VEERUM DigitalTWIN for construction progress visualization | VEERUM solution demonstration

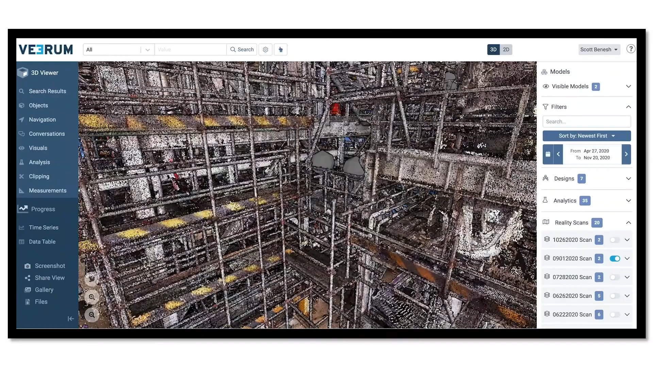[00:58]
3D CAD models, design files, document and data files represent design and execution information. Information from systems of record are connected to components for easy access. All datasets are geo-referenced and overlaid for easy access, correlation, and analytics.
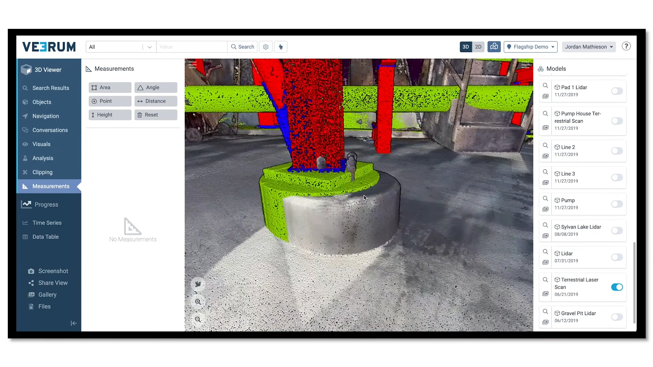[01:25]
Quality is continuously monitored in near real-time.
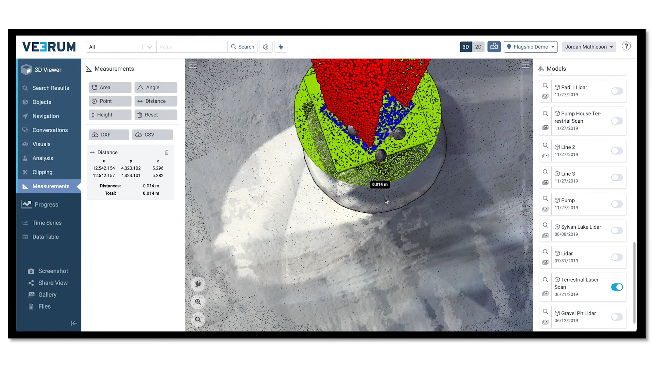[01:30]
Components are color-coded based on installation status.
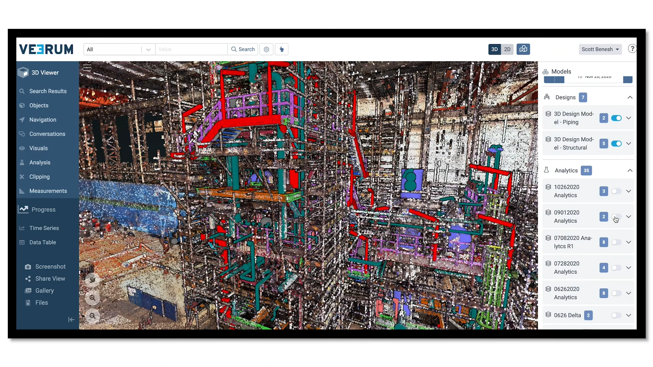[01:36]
Red is not installed. Yellow is installed but out of tolerance. Green is installed and intolerance.
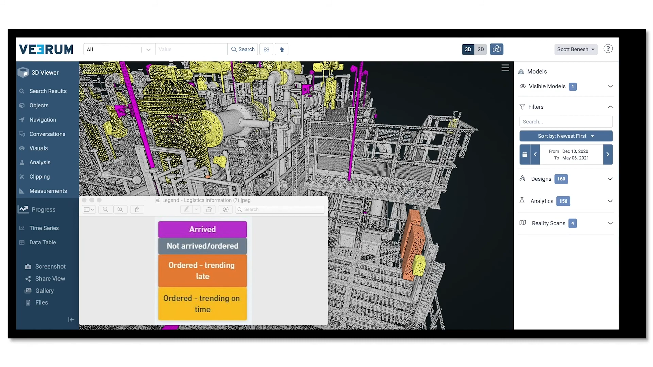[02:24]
For example, procurement status is color-coded to forecast potential construction issues.